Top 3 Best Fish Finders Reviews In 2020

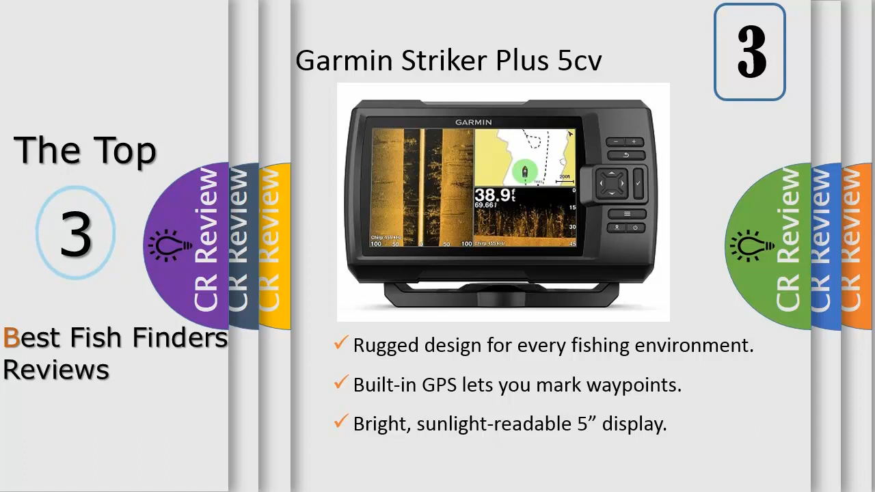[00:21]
Garmin Chirp traditional sonar provides crystal clear images with remarkable target separation. Get nearly photographic images of what passes below and beside your boat with Chirp Clearvu and Chirp Sidvu scanning sonars. Number 2, Chirp Down Vision will change your underwater view with incredibly clear, photo-like sonar images.
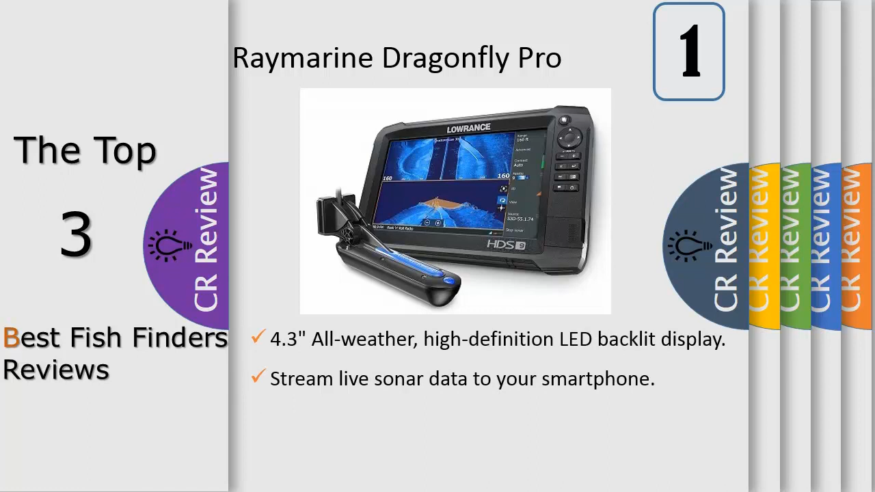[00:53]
The result is an unrivaled level of subsurface visibility, included with all Dragonfly Pro models.